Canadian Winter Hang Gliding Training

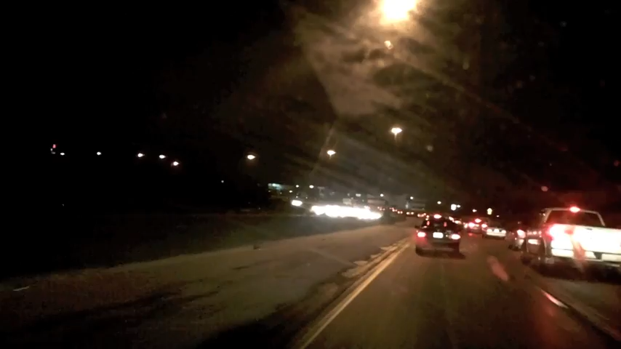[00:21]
and heading to our flying site, oh, here's some cars in the ditch,